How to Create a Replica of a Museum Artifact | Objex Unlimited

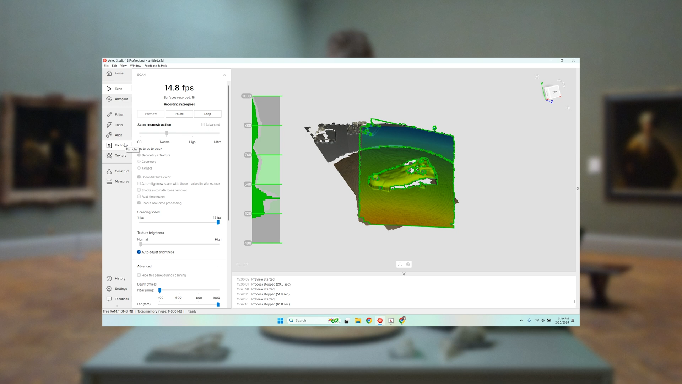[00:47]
So usually we go around a couple times and try and get underneath and into small areas.
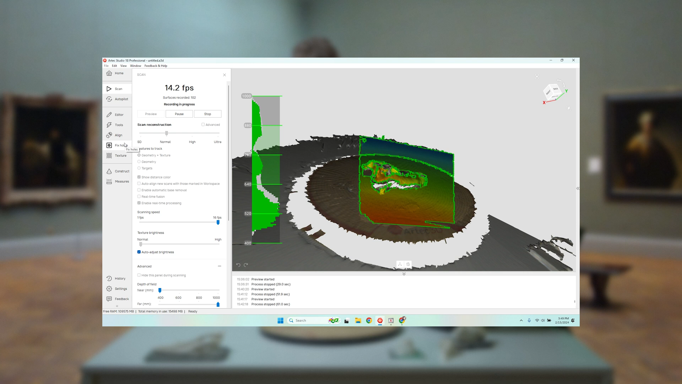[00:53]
Then we're going to flip it over, scan it again, and align it. So once we've done the scan, the next step is to process the scan.
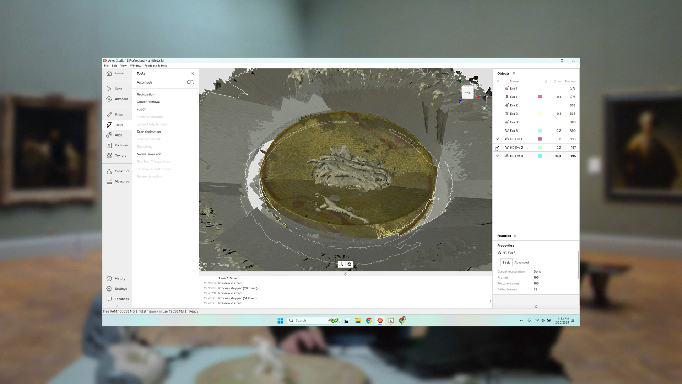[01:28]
So first step is to use my eraser tool and eliminate the background. So I'm going to select what I need and erase everything I don't.
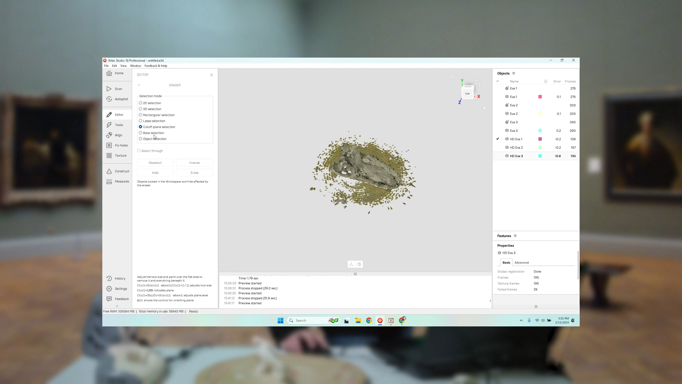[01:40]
I'm also going to take my plane here, eliminate that.
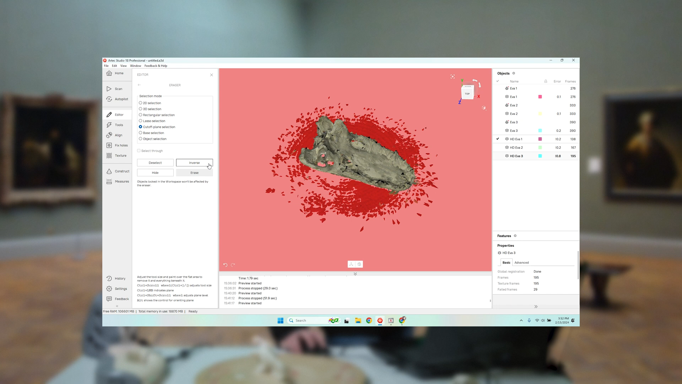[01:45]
So now I have this object there in space. I'm not as worried about missing the bottom of it because I have that on a different scan.
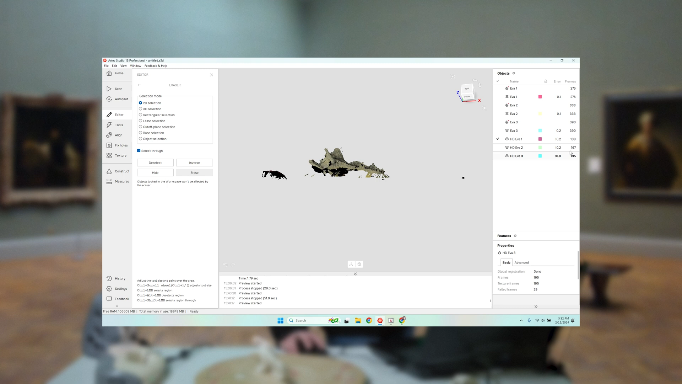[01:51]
So I'm just going to eliminate these little outliers just to make things faster and on to the next scan. The same thing here. I'm going to select what I want.
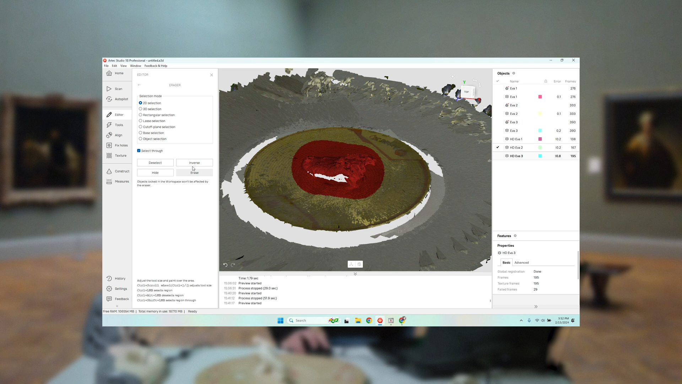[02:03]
Invert and erase. Use my cutoff plane to select the base.
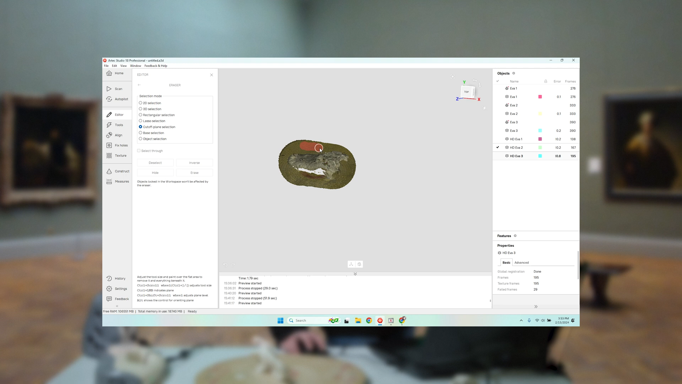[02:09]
I left the base in when I registered because there's a lot of text on the base and that actually helps the scanner align where it is. But I clearly don't want it when I'm building the scan file. So I'm just going to remove a little bit here.
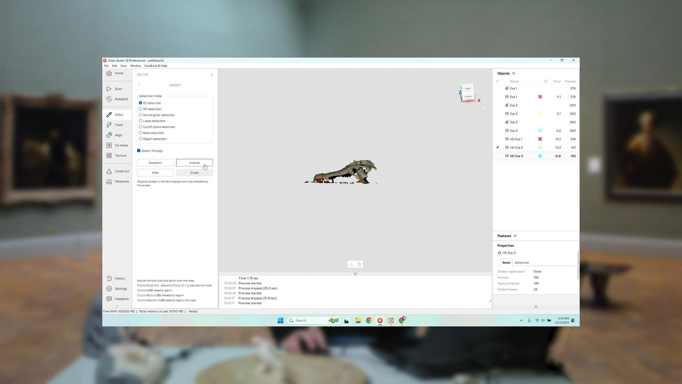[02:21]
And last one. So sometimes you'll see this kind of thing happen where there is a bit of a misalignment. So if that's the case, maybe because the turntable is going a little too quickly, I'm going to try and run global registration on this particular scan again.
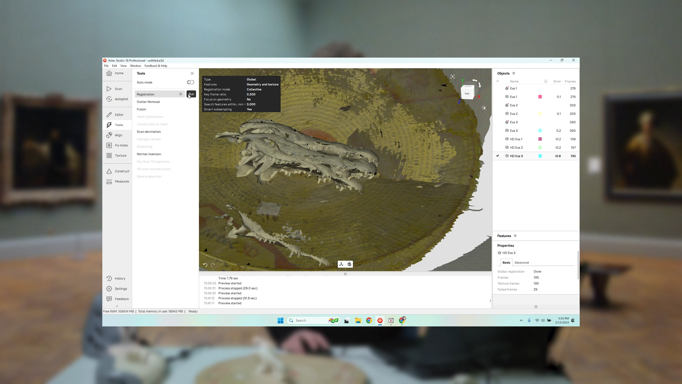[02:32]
And it's gotten much better. There's one little floating frame out here, but I'm just going to eliminate that. So one thing with RTX software, boy, oh boy, the algorithms are amazing.
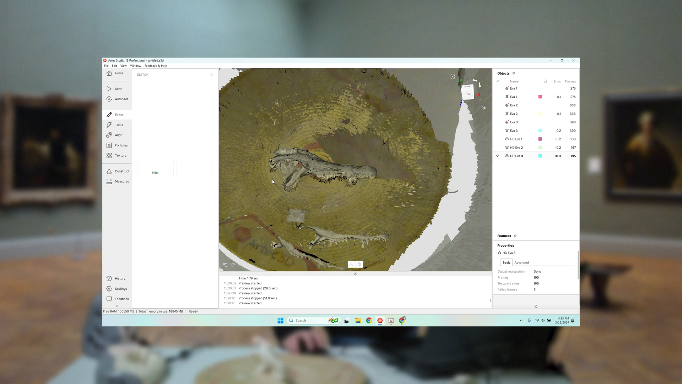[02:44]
And Trust Global Registration, it can fix a lot of scanning errors.
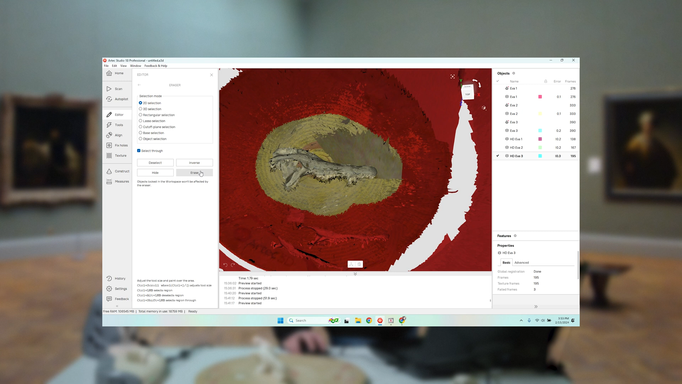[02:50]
Having used a few other 3D scanning softwares,
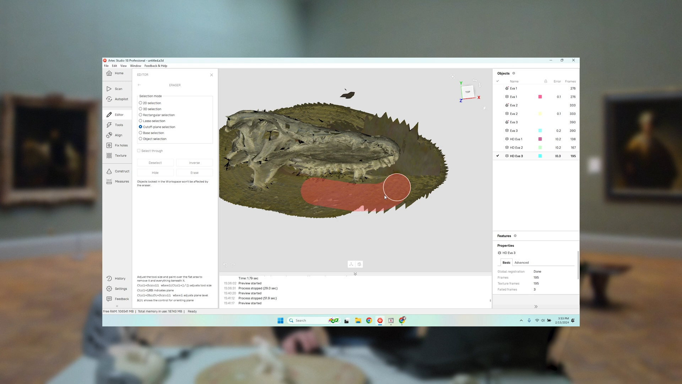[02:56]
there is absolutely nothing like RTX Studio in terms of ease of use and quality of results. Just getting rid of the base here.
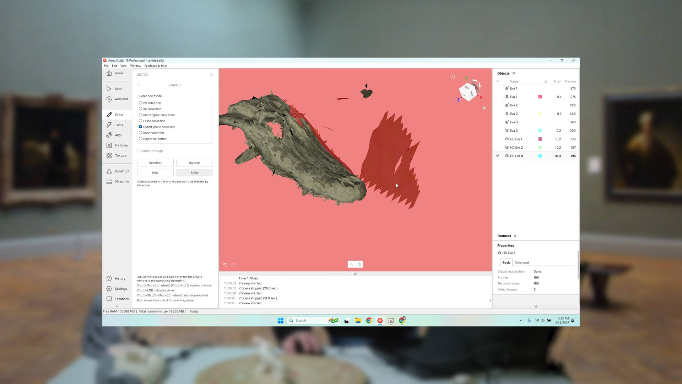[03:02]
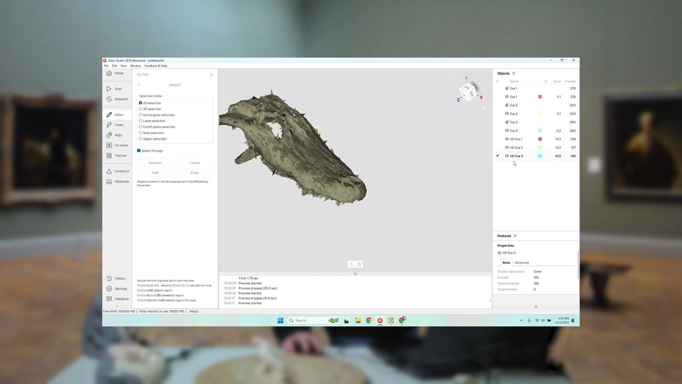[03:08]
And now we have our 3 individual scans that we're going to align together. We use our text alignment tool for this, and it's really quite simple. You select your first scan. This is raw scan data.
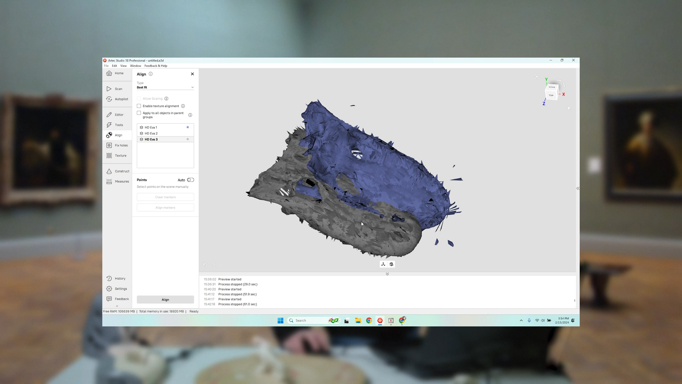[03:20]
You select the second scan that you want to align to it, and you select common points. That point here is kind of like that point. That point there is kind of there. You don't have to be super accurate because the algorithm is going to use the geometry to align it.
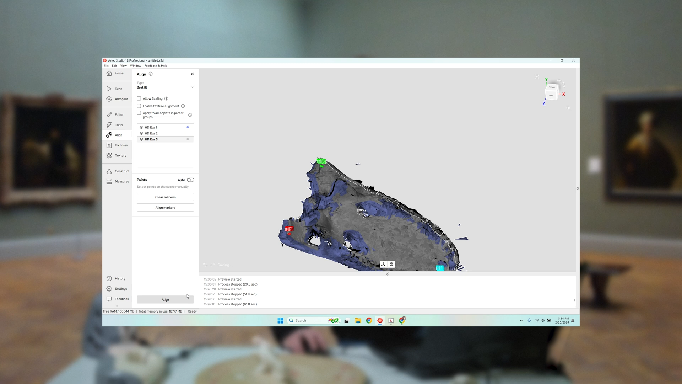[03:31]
So now that piece is aligned. I'm going to add the second part to it. And I can't emphasize enough how excellent RTX Studio software
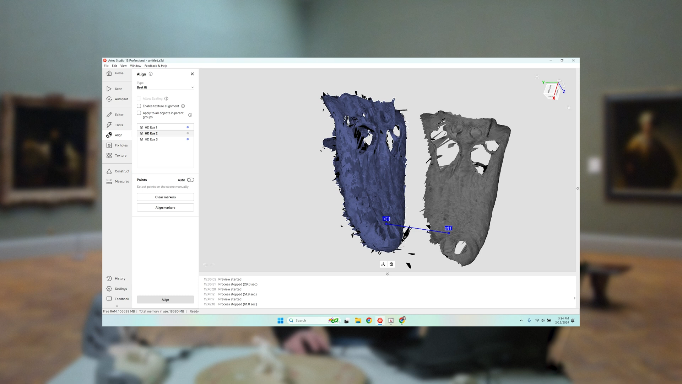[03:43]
is for this kind of thing compared to really anything else that I've used. It's so easy, and it just works.